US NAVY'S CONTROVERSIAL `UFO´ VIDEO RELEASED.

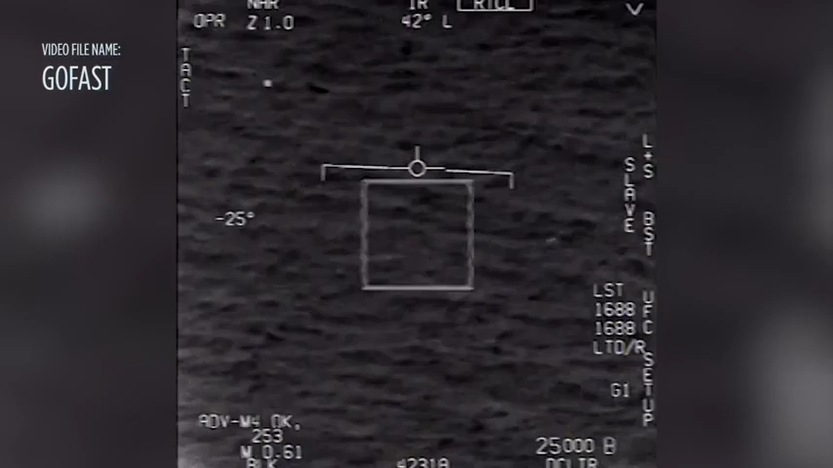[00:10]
Oh my gosh, dude, wow, what the fuck is that, man, can you watch moving target?
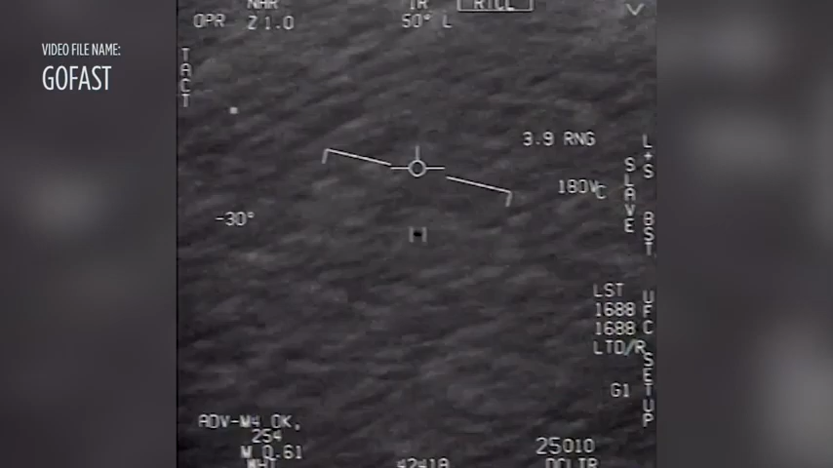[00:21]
No, I took an auto track. Oh, okay. Oh my gosh, dude. Wow, look at it, man, look at it fly.
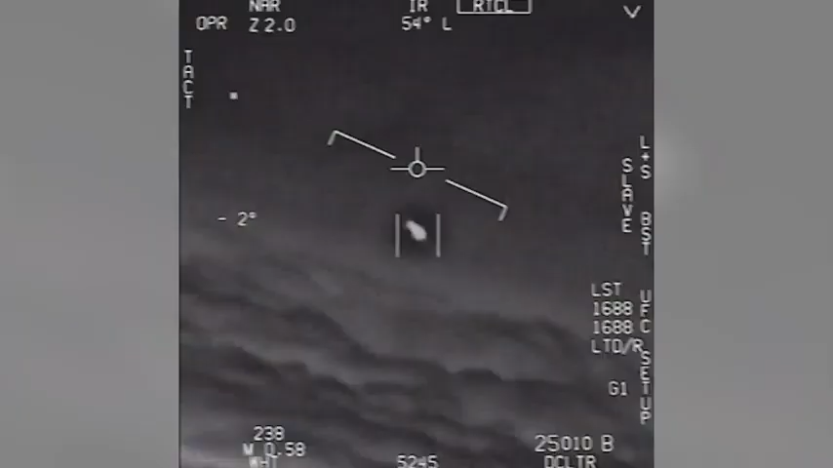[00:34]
Dude, that is a fucking drone on, bro. There's a whole fleet of them, look on the ASA. Oh my gosh.
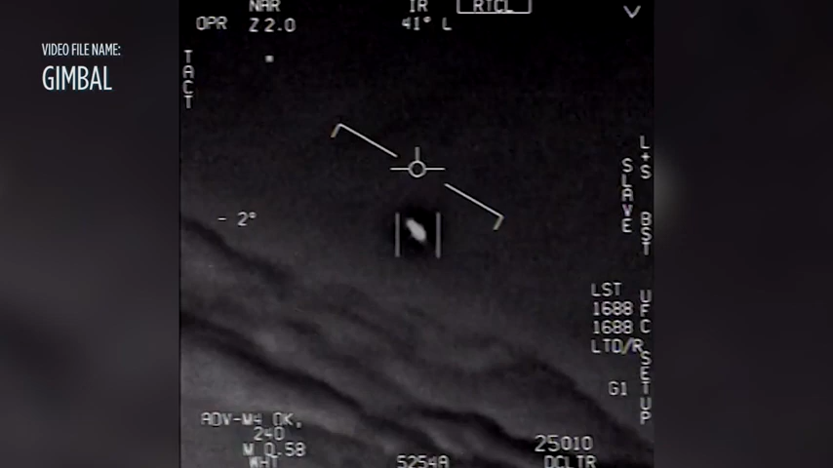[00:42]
They're all going against the wind, the wind's 120 knots far west. Look at that thing, dude.
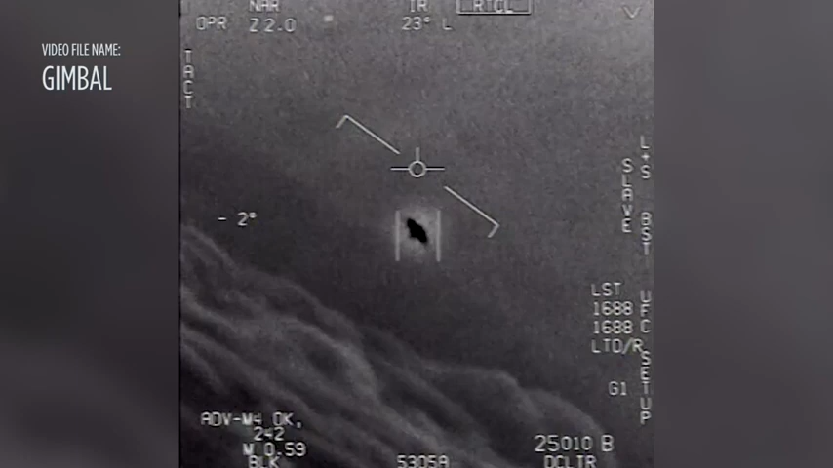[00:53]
That's not our L and S though, is it? I do have L and S, dude.
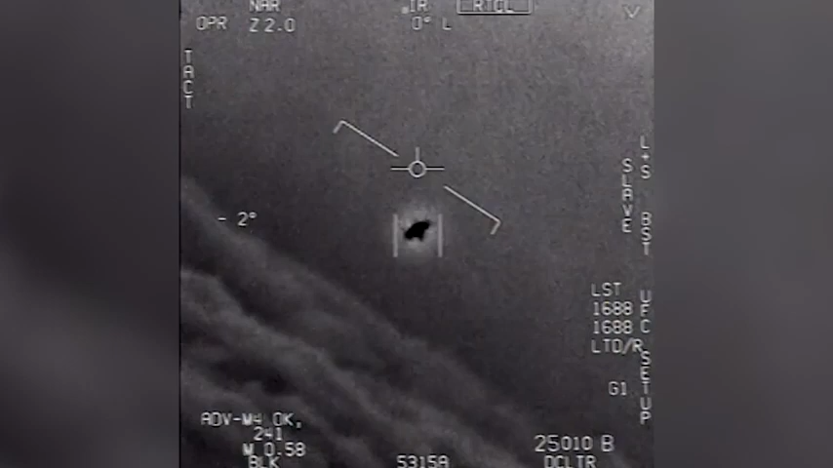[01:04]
Well, if there's like nothing, it's rotated. Yeah. Yeah. Yeah.